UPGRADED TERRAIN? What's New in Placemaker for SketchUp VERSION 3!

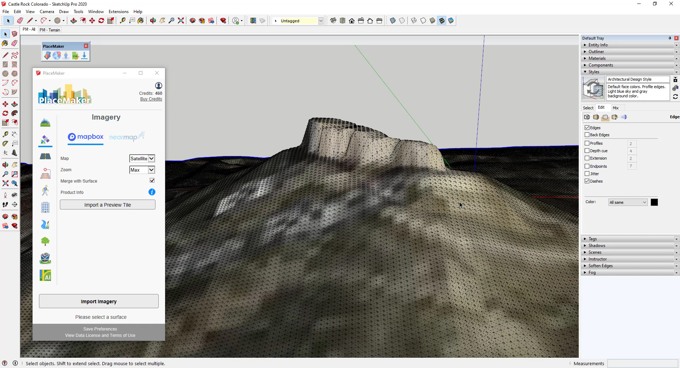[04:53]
You can see how this is much more detailed terrain data than what we had in there before. So you can use this CCD Ion terrain data in order to create really detailed stuff. I will say I wouldn't recommend bringing in a large amount of terrain data at the lowest grid spacing because your files get really big. You can see how there's a lot of geometry in here. So over the same area, it was a significant file size change to bring this in over the whole area. So it's probably better to target specific areas in order to do this.
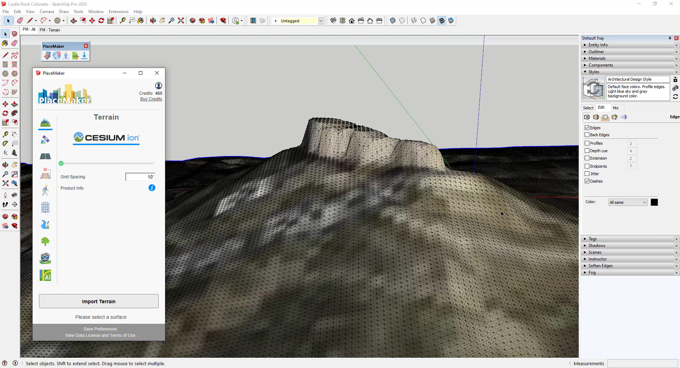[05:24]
So in addition, they've still got their map box data and their near map data in here.